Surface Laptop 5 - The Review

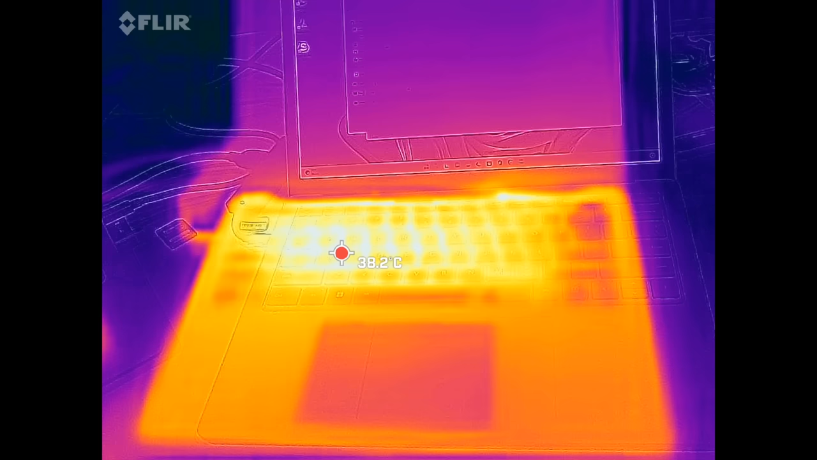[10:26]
On screen: spot 38.2°C
hot in terms of the surface temperatures with a few hot spots as you see here and there now